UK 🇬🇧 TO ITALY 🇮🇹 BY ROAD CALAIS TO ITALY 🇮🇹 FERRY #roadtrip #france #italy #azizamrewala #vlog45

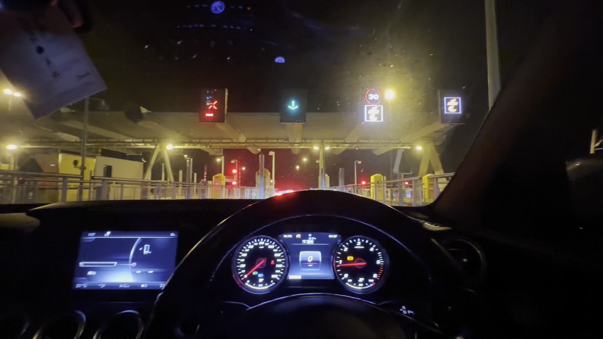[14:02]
1:03 ਹੋ ਗਏ ਨੇ ਅਤੇ ਸਾਨੂੰ ਟਾਈਮ ਲੱਗ ਰਿਹਾ ਤਕਰੀਬਨ 10.5 ਘੰਟੇ ਅਤੇ ਹੁਣ ਅਸੀਂ ਅੱਲਾ ਹੈਰ ਹੈਰ ਕੀਤੀ ਅਤੇ ਰੋਡਾਂ ਉੱਪਰ ਗੱਡੀ ਪੜ੍ਹ ਰਹੇ ਹਾਂ ਅਤੇ ਇਨਸ਼ਾਅੱਲਾ ਬਾਕੀ ਅਪਡੇਟ ਜਿਹੜੀਆਂ ਤੁਹਾਨੂੰ ਨਾਲ ਨਾਲ ਦਿਆਂ ਲਓ ਜੀ ਅਸੀਂ ਪਹੁੰਚ ਗਏ ਹਾਂ ਫਰਾਂਸ ਦੇ ਪਹਿਲੇ ਟੂਲ 'ਤੇ